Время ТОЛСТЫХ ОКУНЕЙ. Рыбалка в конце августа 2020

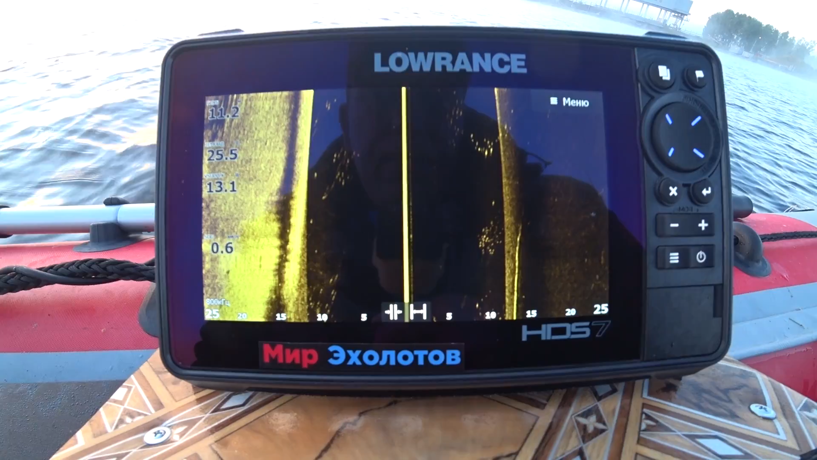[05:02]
мы отсюда уплываем а сколько здесь и рыбы рыбы тут просто завались и рыба разнообразная но не клюет такое место после обеда
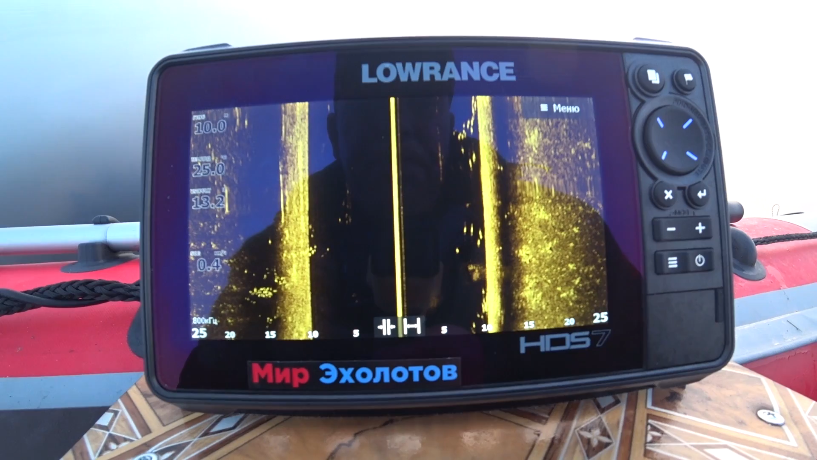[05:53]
Но почему-то сегодня здесь просто аншлаг по рыбе Не знаю, что это за рыба Может лещ, может еще кто Может и толстолоб,
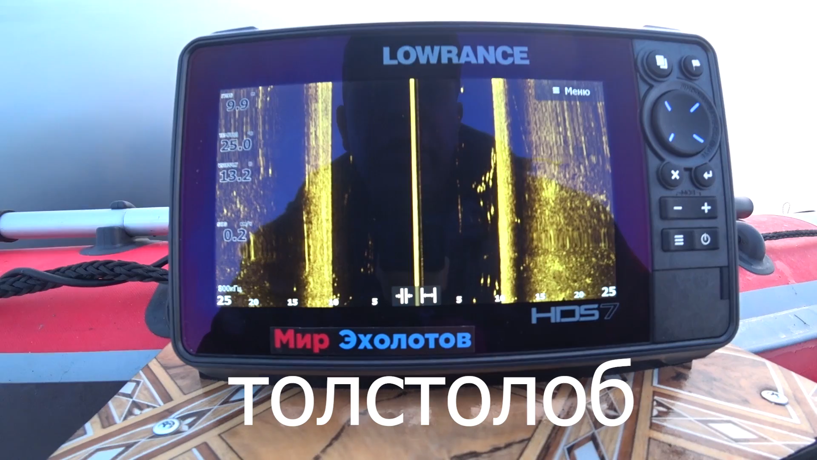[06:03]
может белый амур Фиг его знает, ребята Тут не написано,
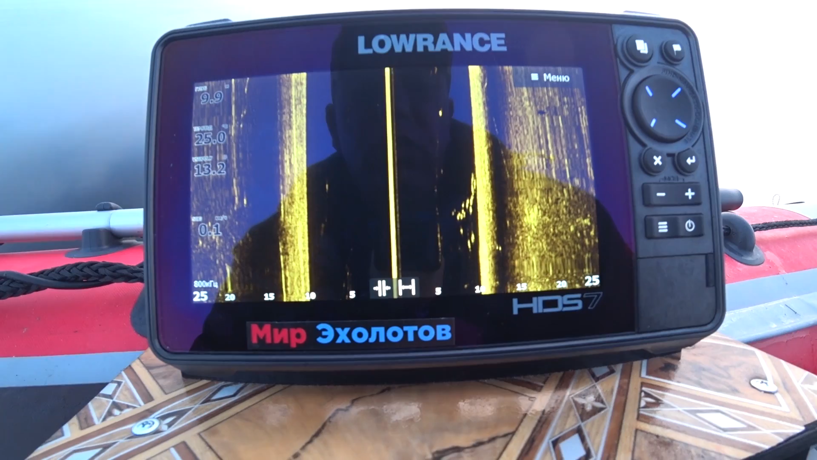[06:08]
что это за рыба Ну, посмотрим, может тут сищник есть
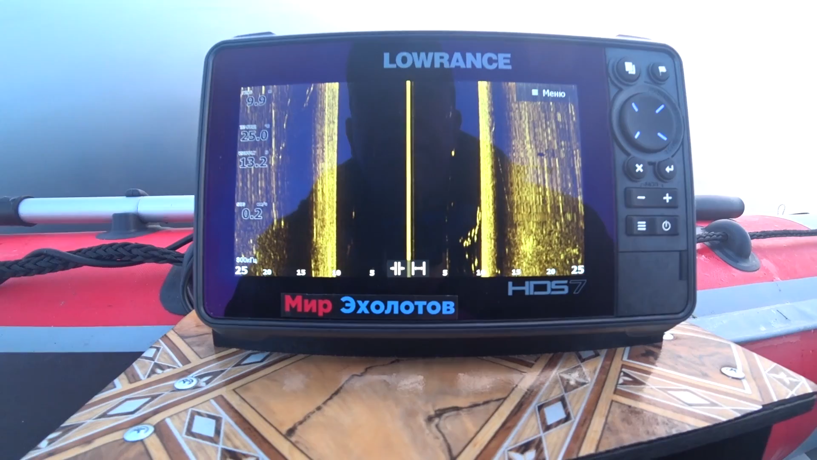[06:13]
Но глубина не наша 10 метров,
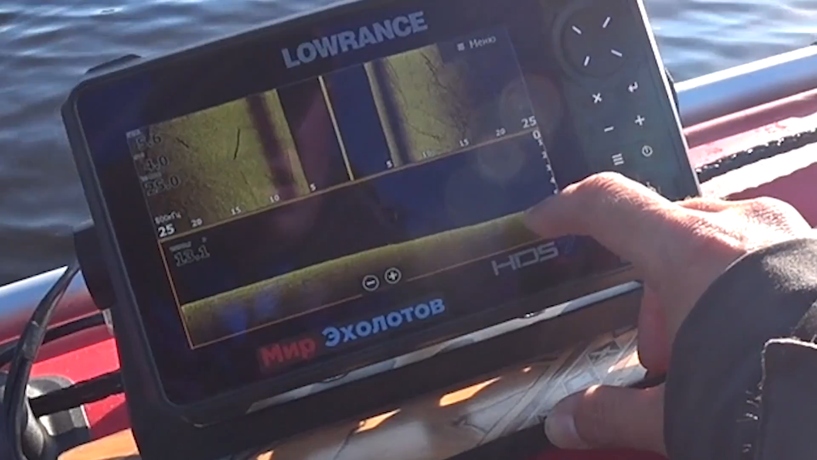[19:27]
Ну во-во-во-во Есть Немножко Но это мелкота
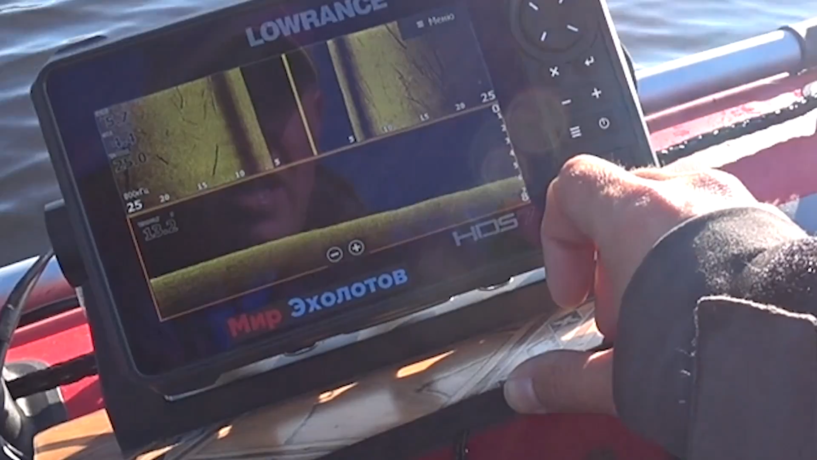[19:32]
Ага Вот Есть Есть окунишки
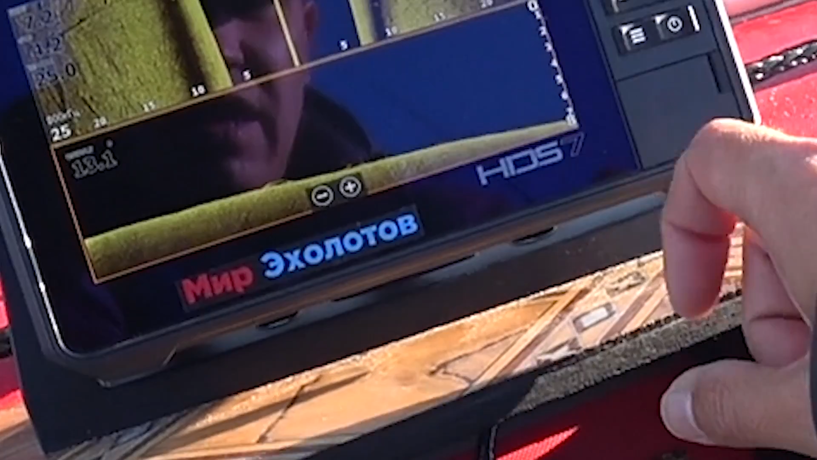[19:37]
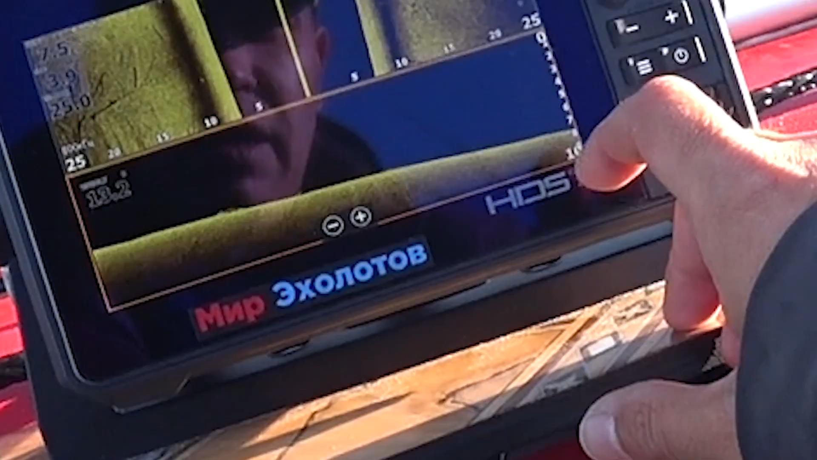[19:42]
Ага Тут уже чуть пожирней Сейчас кинем якорёк